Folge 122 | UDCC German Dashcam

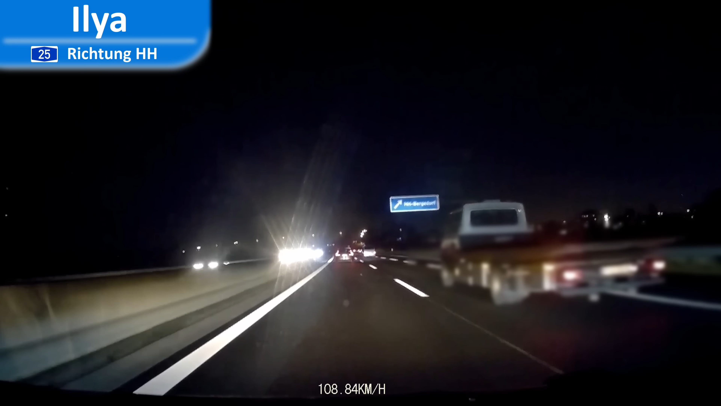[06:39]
Ich fuhr aber auch ein auf der Autobahn. Abbrenner. So eine unnötige Aktion noch mit dem Scheibenwischer.